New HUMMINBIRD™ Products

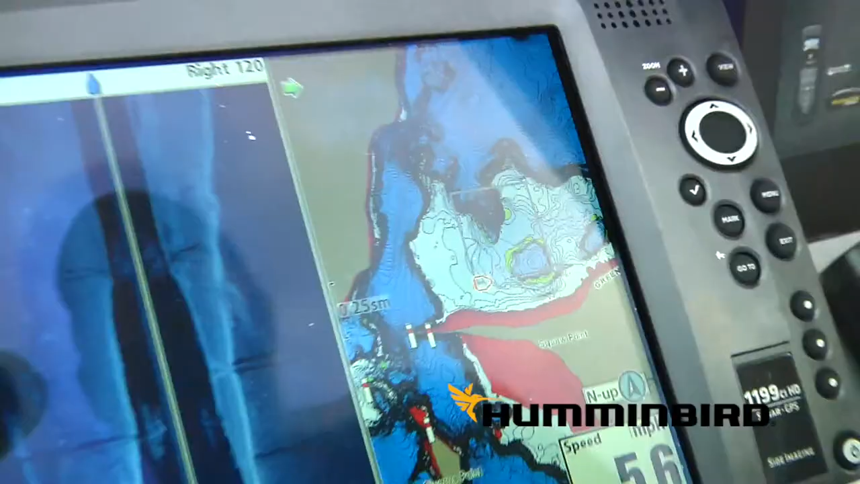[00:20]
We've actually redesigned all of our locators, came out with an 1199 from an 1198,
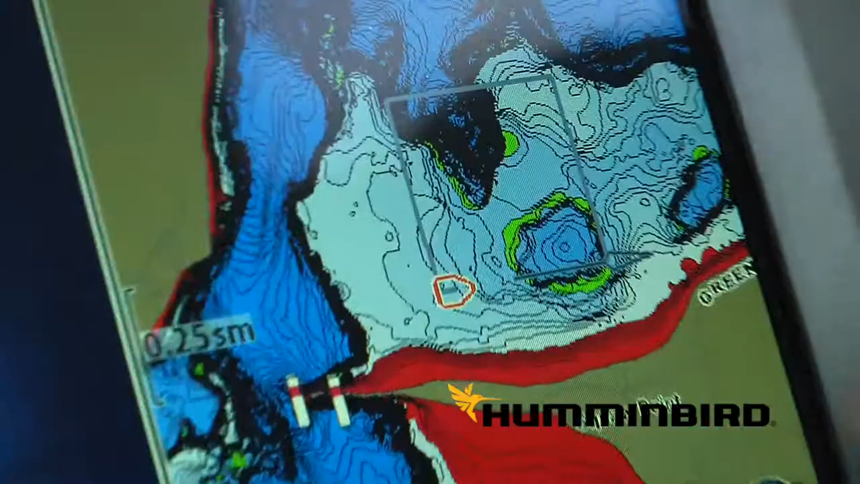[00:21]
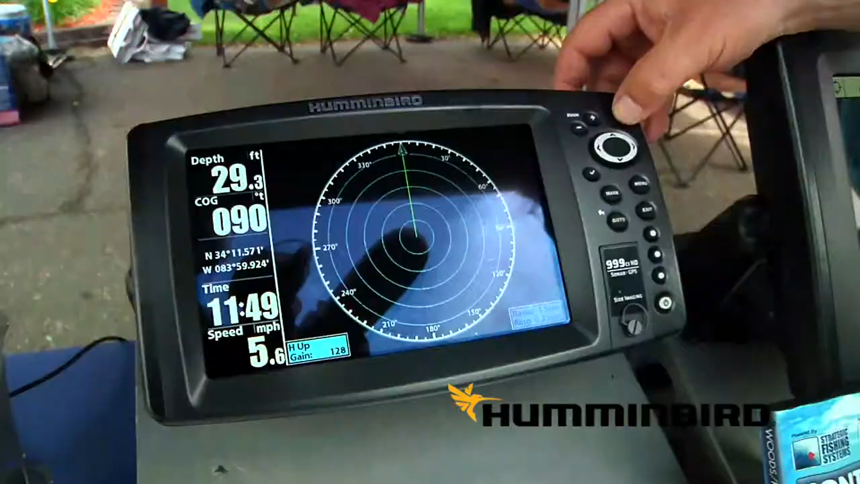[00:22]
On screen: depth 29.3 ft, speed 5.6 mph
a 999 which is our 8 inch version and 600 series is our new,
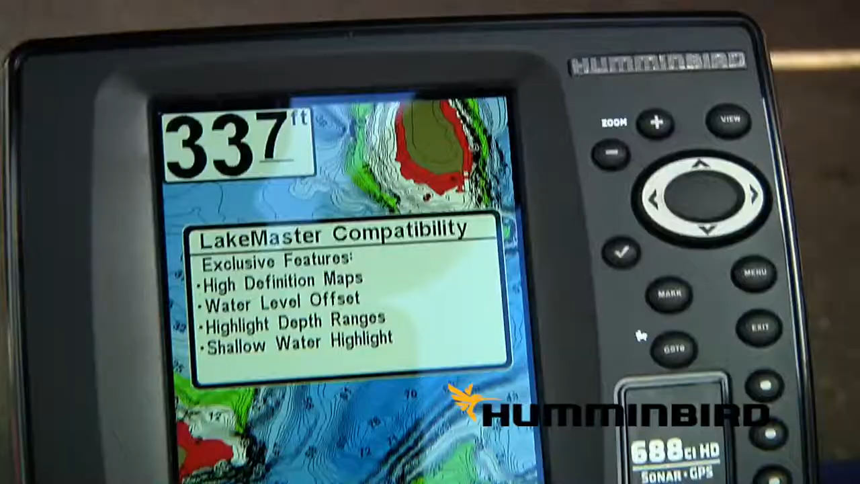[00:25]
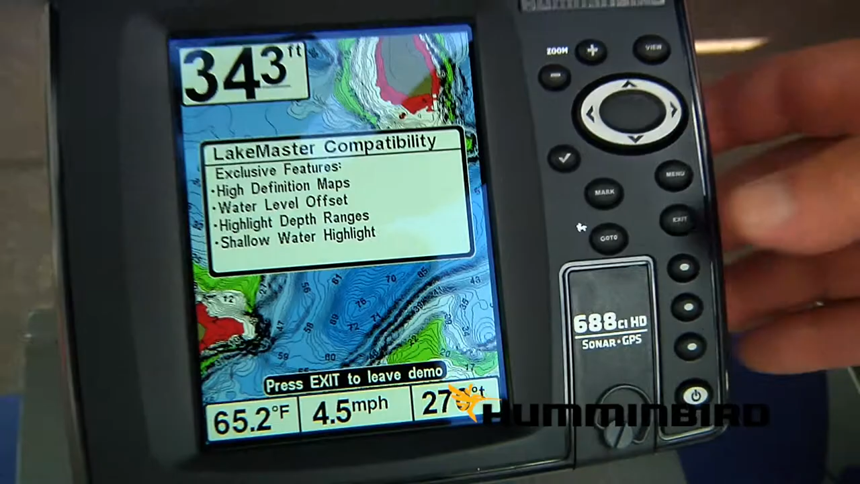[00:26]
how would you say it,
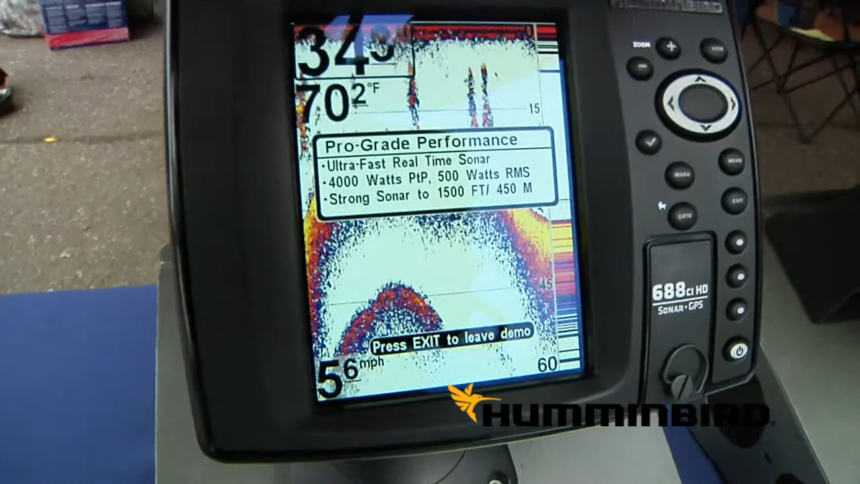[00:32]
On screen: water 70.2°F, speed 5.6 mph
it's basically we combined our 700 series and our 500 series and made a 600 series and obsoleted those other two series.
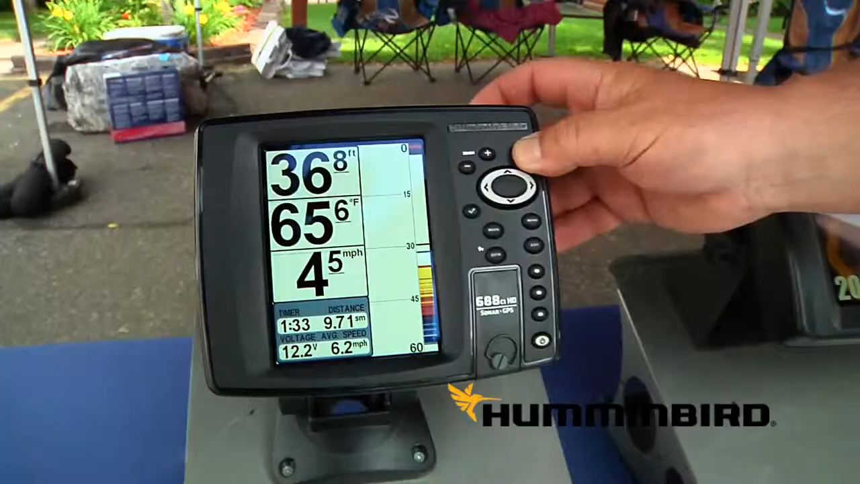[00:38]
On screen: depth 36.8 ft, water 65.6°F, speed 4.5 mph
So they increased the processor speed for this year and changed how the ethernet connects, otherwise they're basically the same units.
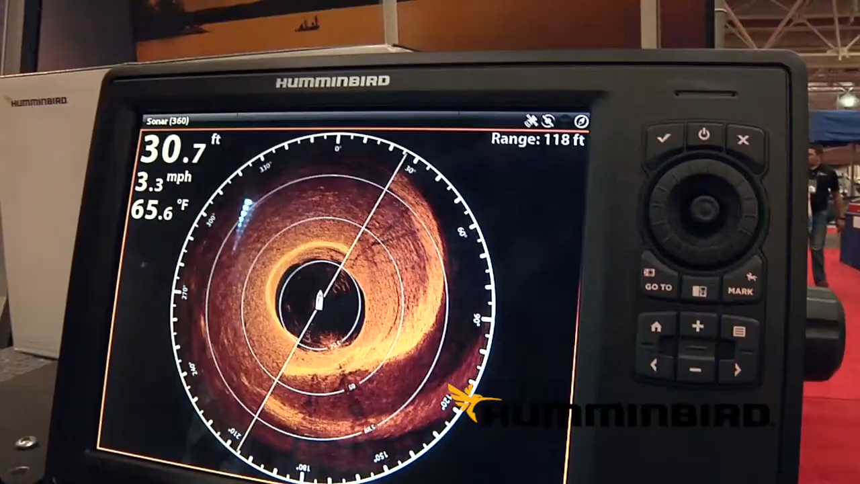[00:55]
On screen: depth 30.7 ft, water 65.6°F, speed 3.3 mph
almost twice the pixel density on the screen so the clarity of the picture because it's all digital and with all those pixels is amazing,
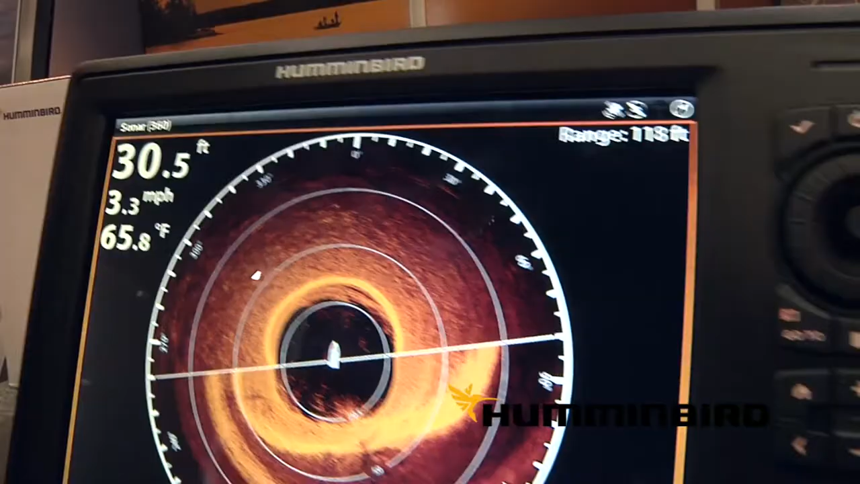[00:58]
On screen: depth 30.5 ft, water 65.8°F, speed 3.3 mph
plus it has a lot more power and can do a lot more things.